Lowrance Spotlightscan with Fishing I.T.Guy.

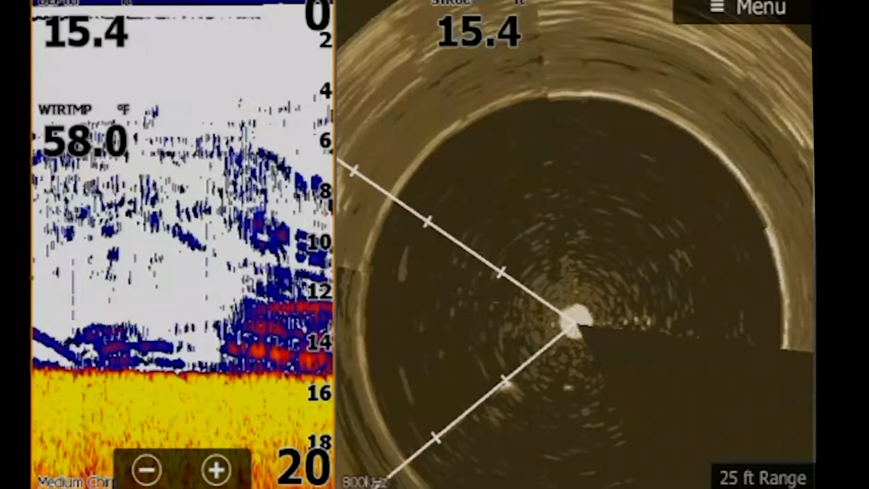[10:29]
On screen: water 58.0°F
And there it is. That's what that looks like. And you can also see what it looks like on Chirp Sonar. This is a really steep incline with some rock on it.
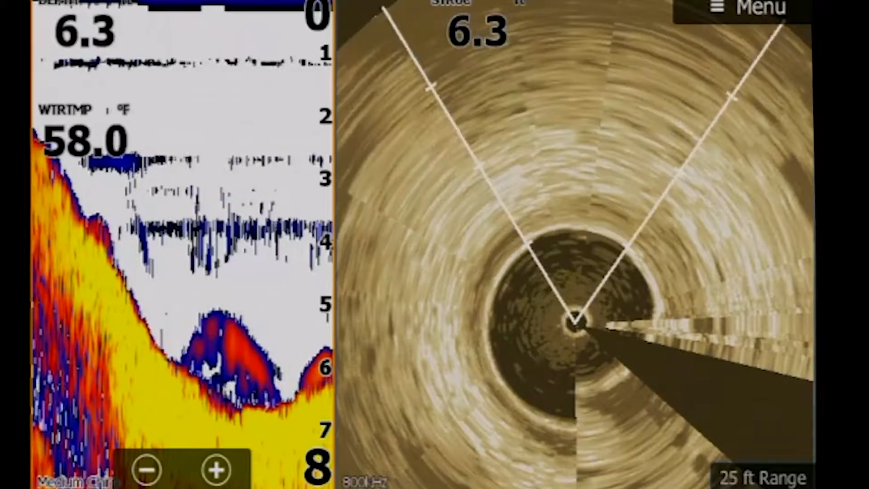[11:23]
On screen: water 58.0°F
and there's a rock there, and to the left, and there's a rock there. You know, there's a nice piece of structure right there. And there's fish all underneath the boat. Now, most of that's shad, and underneath of it, you're going to see the larger red belly bass. Now, I'm just doing a nice little 360 spin. You see a nice big fat fish down there at the bottom left-hand corner. Nice rock right off to your left. And up in the in front, you can see where it drops off into deeper water. And there's a nice little rock point here. I'm really close to shore. I'm only 15 foot off the shore. But I only have my spotlight scan zoomed out to 25 foot.
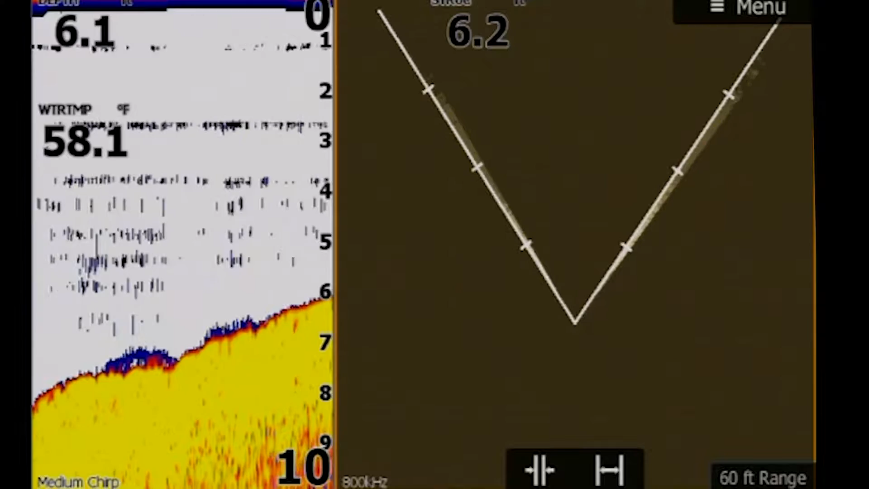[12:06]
On screen: water 58.1°F
You zoom out really far, you can see more stuff. That's true, okay? I'll go out to 60 feet. Okay. You can see all kinds of stuff out at 60 foot. You lose a lot of detail, though. Okay. So, yes, I can see stumps in front of me.
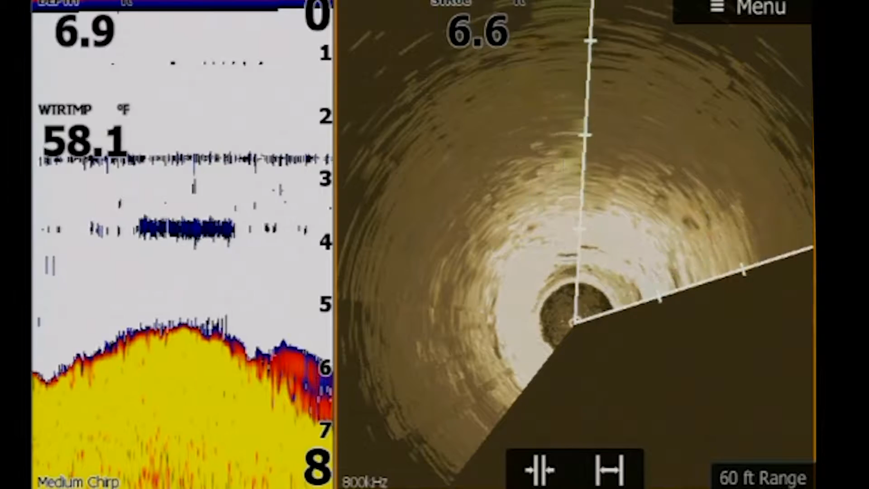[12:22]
On screen: water 58.1°F
And I can see detail out to the right. There's a stump there. There's stumps in front of me. It gets harder to visualize them
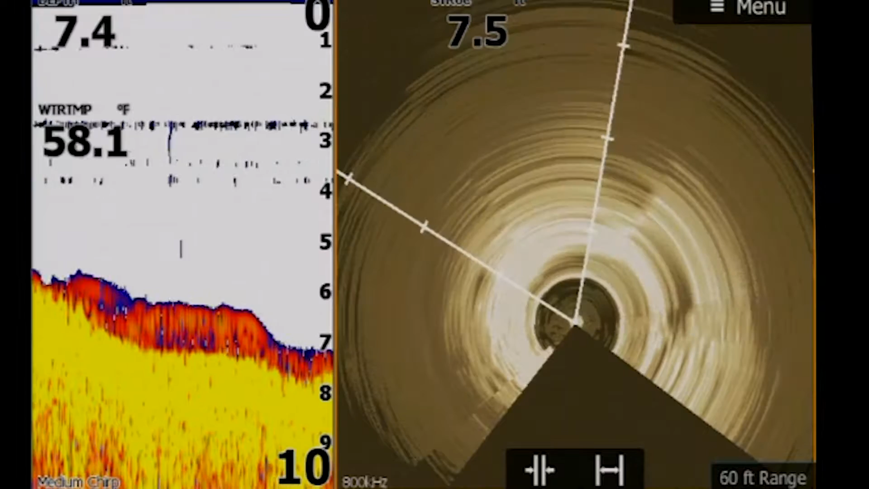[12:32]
On screen: water 58.1°F
because you have to take the time to draw the image, one. And two, if you're bouncing up and down at all, which I'm not right now, but if you're bouncing up and down, it's harder for this thing to draw a great image. But that black dot is a stump. Okay? All these black dots are stumps, which is pretty awesome. Because now, if I want to come in, you're going to see the quality change.
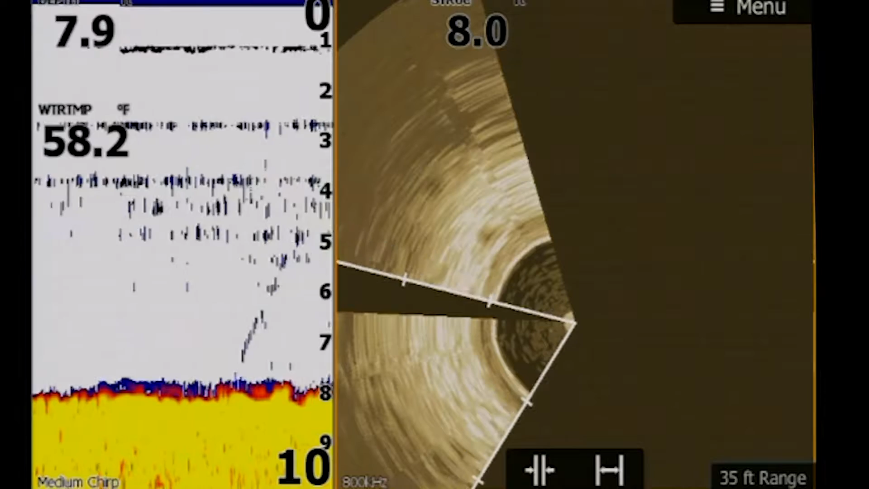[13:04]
On screen: water 58.2°F
Big stump. Big stumps. Big rocks, big stumps, big fish. Okay? That's where the fish are going to hold.
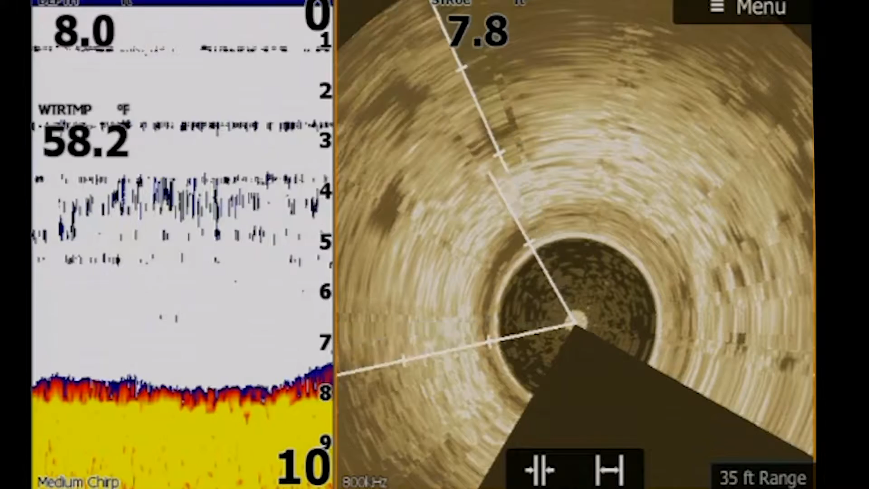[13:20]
On screen: water 58.2°F
Right on those stumps, right on those rocks. If you want to see a side-by-side, you can draw your own page.
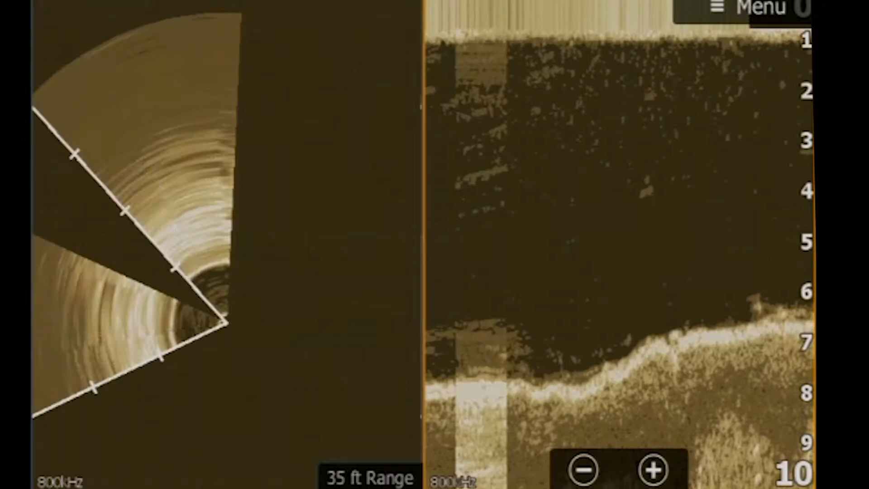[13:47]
which you can see right there behind me. And I'm scanning forward and now to the right of me. And that's where you have it.
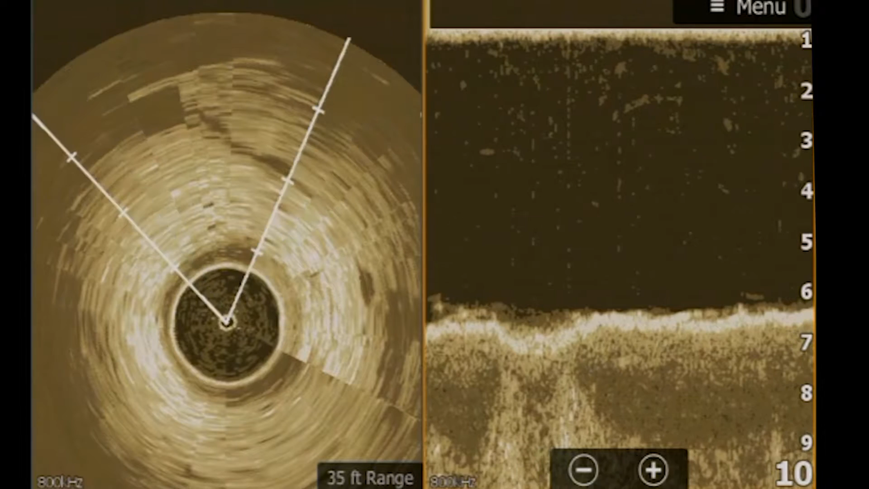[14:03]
So if I go forward about 30 feet, you'll see the stumps on down scan. They're pretty worn down. There's one. There's some more with some fish on them. So as I keep cruising forward, you'll see what I'm seeing on down scan.